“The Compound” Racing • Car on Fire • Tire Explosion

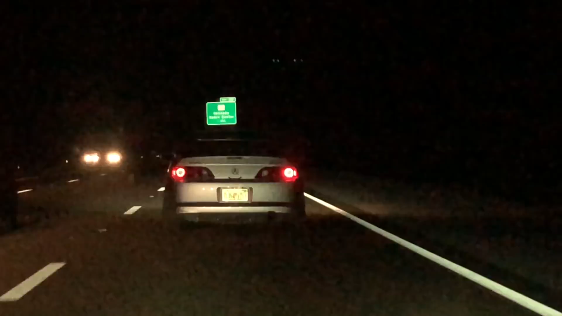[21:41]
Of course, right after I break down, I run into another RSX on the highway. And this guy's perfectly stands a little bit higher than I was. Not stretched tires, actual functional, barely any camber, goals, straight goals. Well, yeah, we got home safely last night, thank God.